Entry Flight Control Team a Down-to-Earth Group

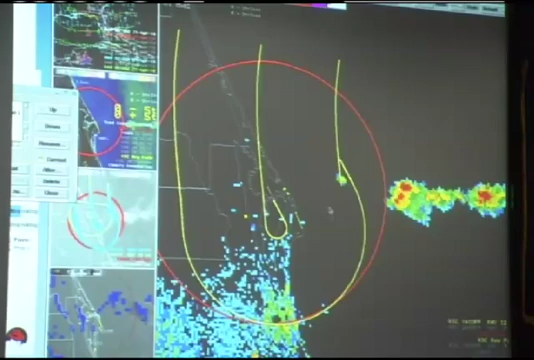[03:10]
but we still have one shower that has redeveloped, and we had that one area that didn't last very long. But we have seen just one shower that has redeveloped with that. But weather, what I'm hearing you say is that Edwards is okay, a little breezy, 238, 239. KSC, however, we're thinking is probably going to be okay.
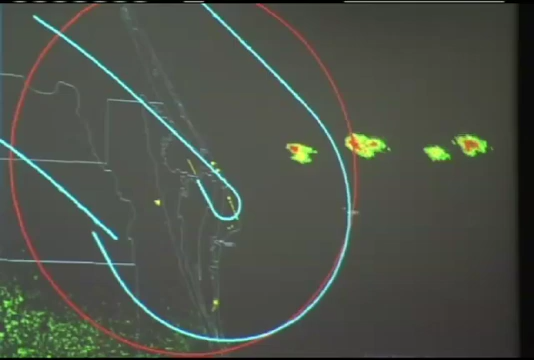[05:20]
They do appear to be moving off to the east, and they're now outside the 30-mile circle. That's great news, CJ. Thank you very much.
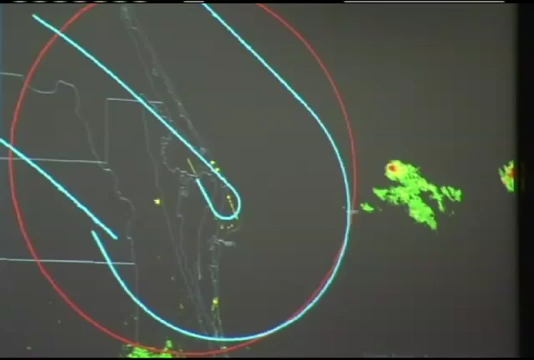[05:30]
Dex, we are also looking at the fog situation again to watch these factors very closely. And I'll provide you with further updates.
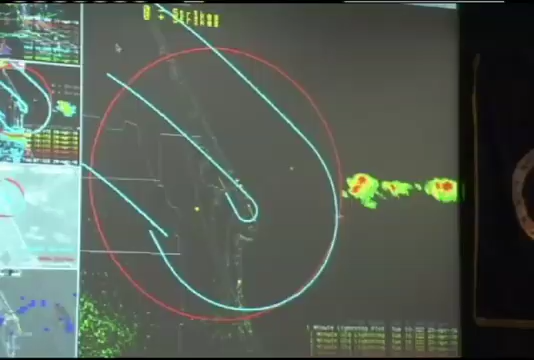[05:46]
Out to 30 miles, the cell that was right on that edge was tops to 17,000.